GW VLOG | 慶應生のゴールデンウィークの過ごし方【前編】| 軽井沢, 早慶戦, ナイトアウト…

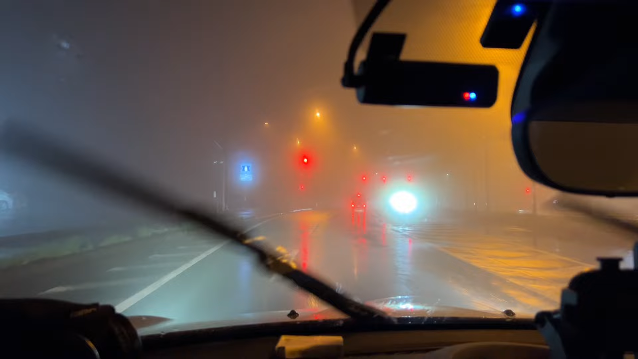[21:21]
まじでないiPhoneのカメラが曇ってるとこではないえ、ガチじゃない?これね、ライト上向きにしたら死ぬよやってみやばいこれ上向きにしたら今日死にますはーいえっと神里です霧の中の地獄ドライブを超えてあと1時間ちょっとぐらい頑張ろう